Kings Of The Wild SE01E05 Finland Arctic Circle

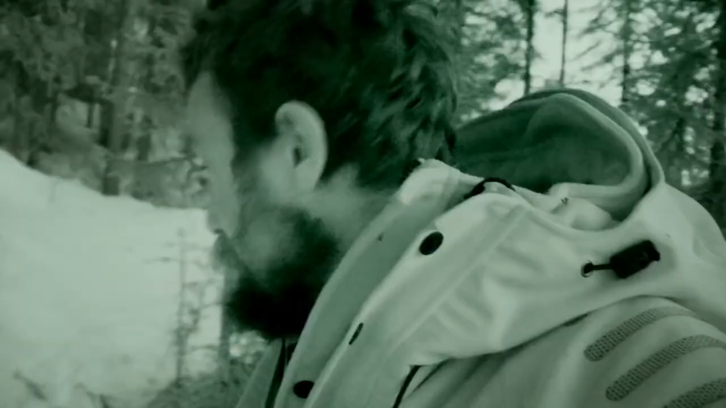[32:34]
So this is my little nest here. I've got enough spruce branches under there to keep me insulated from the ground. They're enough to keep me warm from the top.
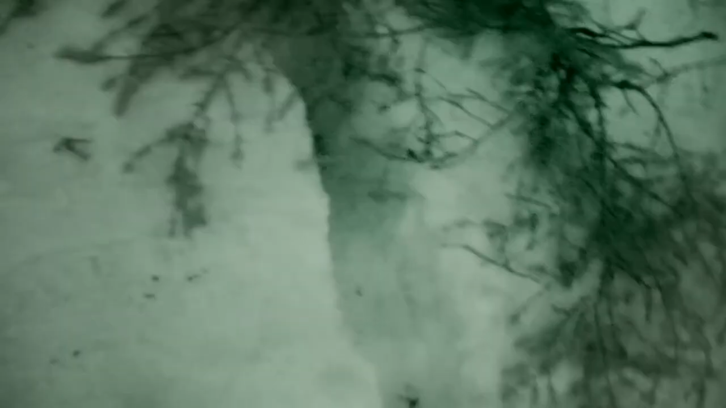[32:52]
That trench goes all the way into my little nest and the cold air is just going to keep dropping out that.